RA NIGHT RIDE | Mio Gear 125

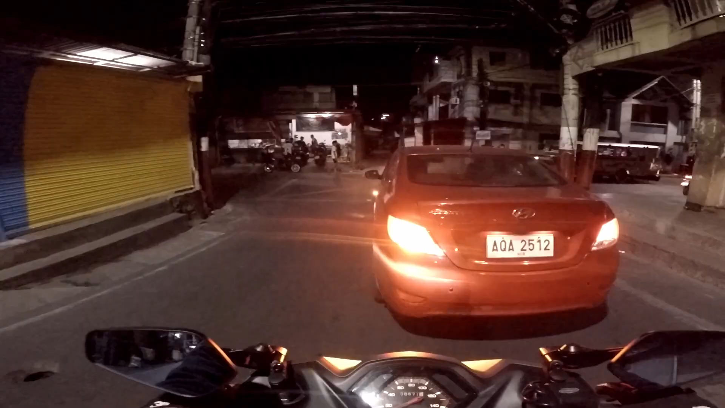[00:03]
Pupunta tayo ngayon sa Marina Cui. Bakit kamo? Bakit kamo?
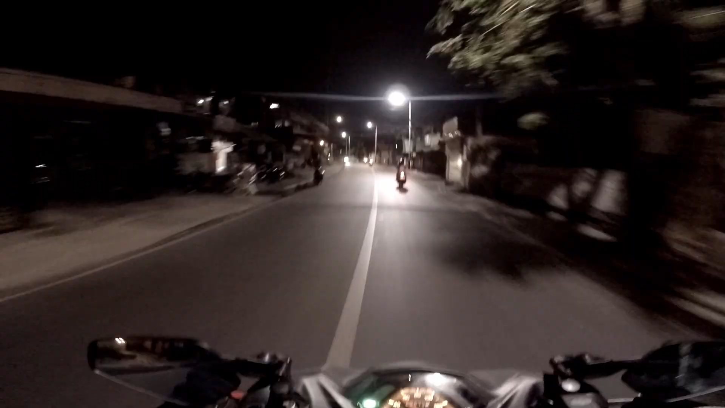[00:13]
Magna-night ride kami this Sunday. Itong Sunday na to. Last day ng Holy Week. Okay.
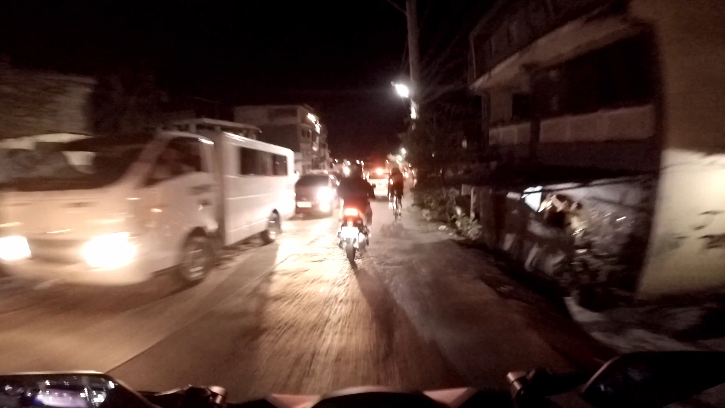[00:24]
So finally, mag-ride rin kami ng solo lang. Solo lang kami as in. Wala kaming OBR. Kala mo na talaga may OBR ako eh, no? Hopefully, hindi ako maubusan ng gas.
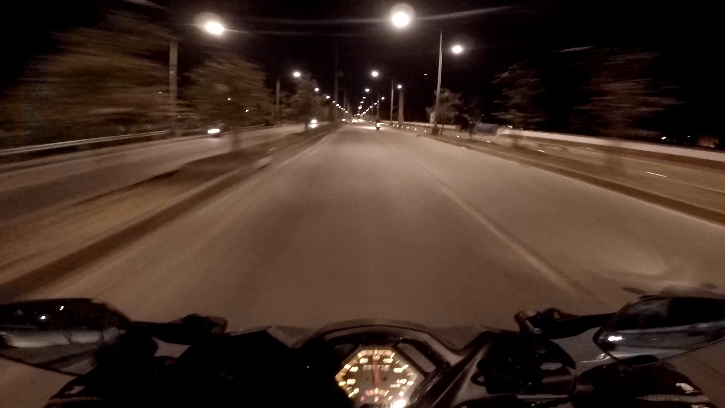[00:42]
Kakapakbak. Kasi lugi ako. Sobrang lugi. Hindi ko alam kung maganda yung settings natin kasi minax ko yung ISO natin.
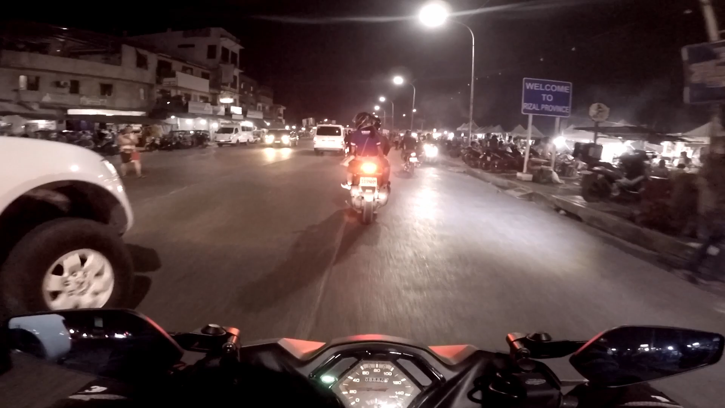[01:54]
alam ko, magiging sabog yung video natin pag nasa nandito tayo sa maliwanag. Pero adjust na lang natin to sa so mamaya na lang guys, doon na lang sa Marilaki. Okay? Okay!
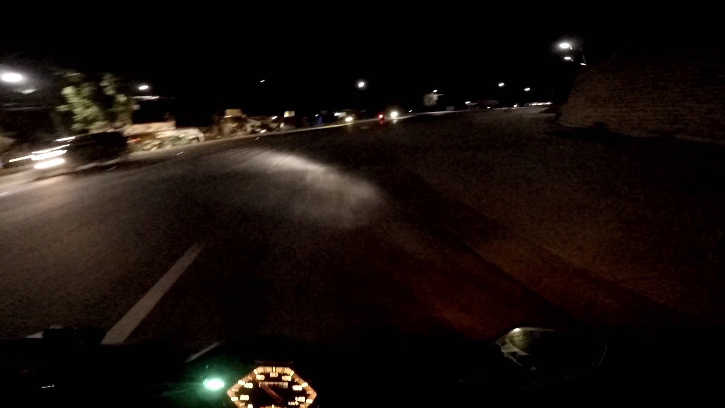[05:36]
Ayun ko na? Hindi pa nakaalain to, baka mabulag yung kasalubong eh. Ano, ito muna tayo, alain mo yan? Pwede. Doon na. Ay, ano? Dito pa. Ito. Doon pa. Ah, ito dito. Ah, ito.